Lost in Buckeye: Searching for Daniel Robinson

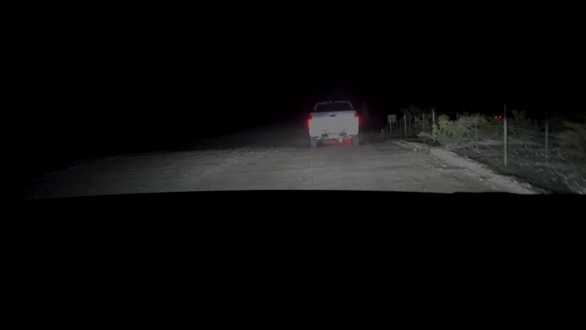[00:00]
and then you turn down this road like you get off on the exit turn down the road you see a few houses here and there then
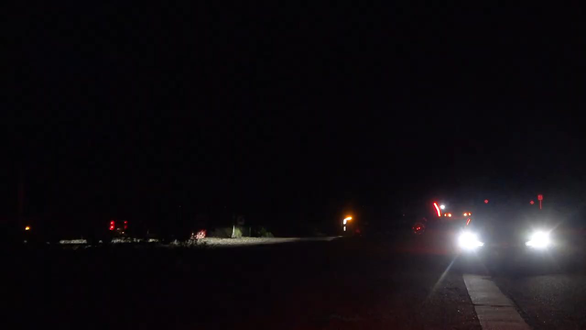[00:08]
you just keep straight and then to your left and right there's
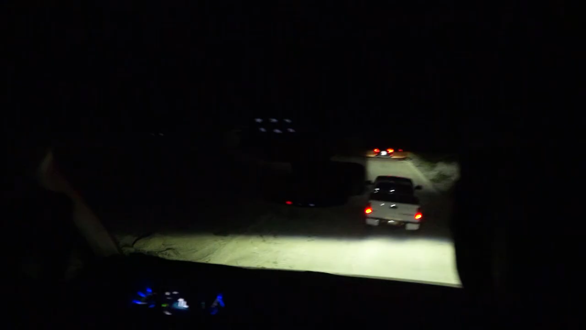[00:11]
nothing like there's literally nothing like it's just a road in front of you and it goes on for miles